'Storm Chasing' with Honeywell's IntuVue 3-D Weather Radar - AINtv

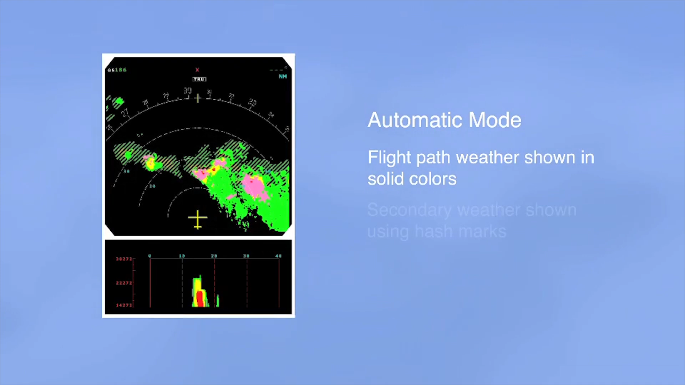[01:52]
with non-critical weather off the flight path shown in hashed displays. That allows the crew to intuitively focus on the weather directly affecting the current flight plan,